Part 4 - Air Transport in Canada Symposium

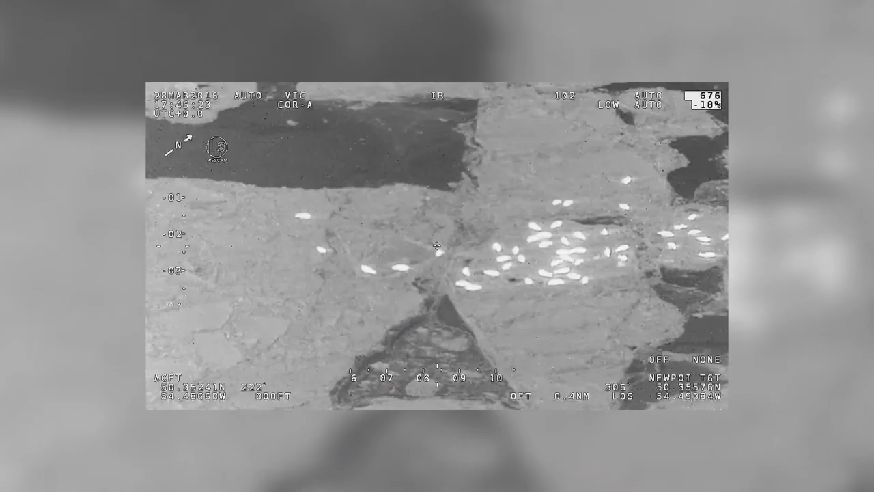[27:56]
The IR camera, that was very impressive when we saw the seals on the ice, which would be great for a search and rescue aspect.